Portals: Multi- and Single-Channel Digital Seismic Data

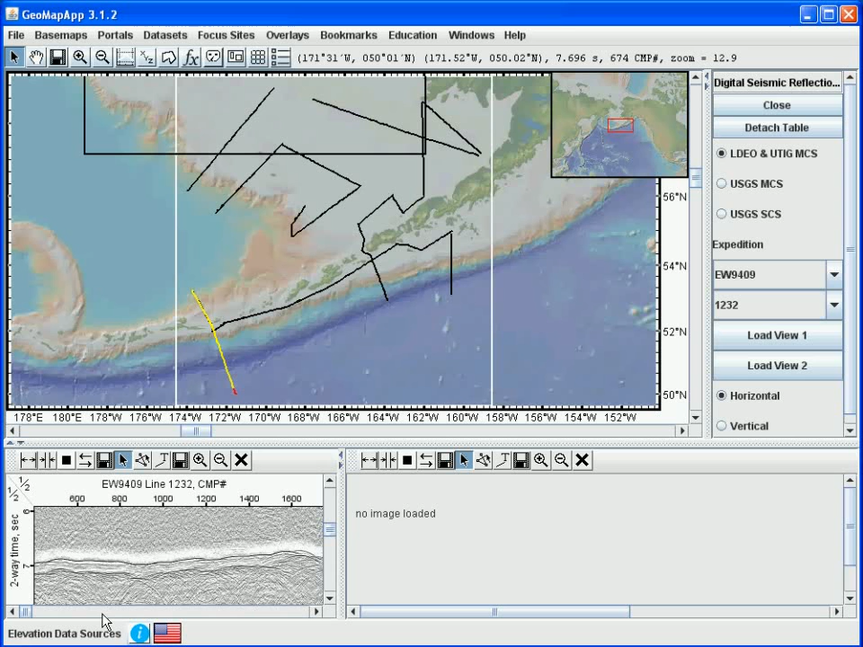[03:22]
By zooming in, we see that the red portion of the track line shown in the map window is a lot smaller because we're looking at a smaller section of the line. The scroll bars at the bottom and the right of the profile window are used to scroll through the profile. As the cursor is moved around in the window that shows the seismic section,
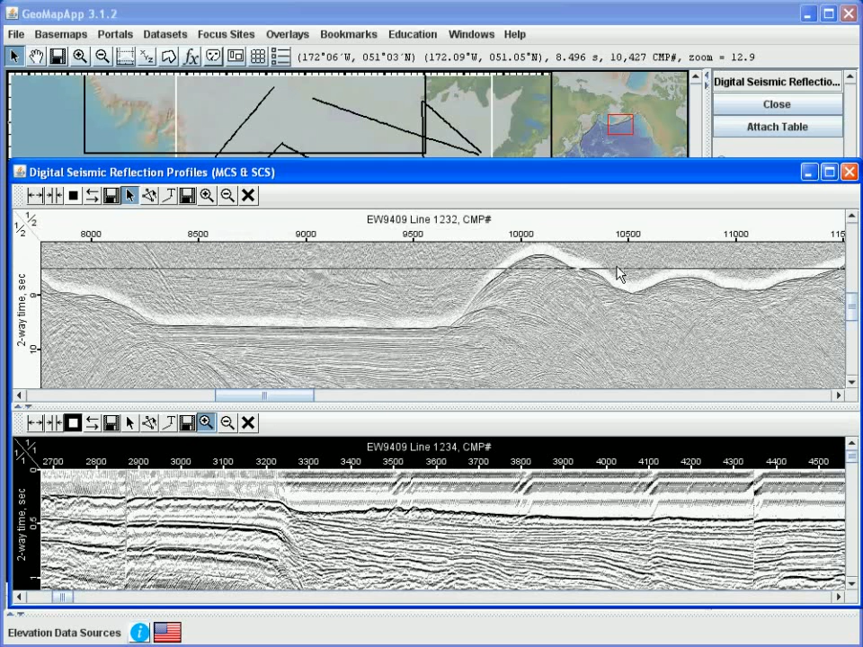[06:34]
we select the attach table button up here. and we can revert to the horizontal view. And finally, to choose other profiles to display, we can get rid of the ones we're already viewing and selecting, and select another profile either by clicking on the section in the map window or by going to the menus here and choosing another line.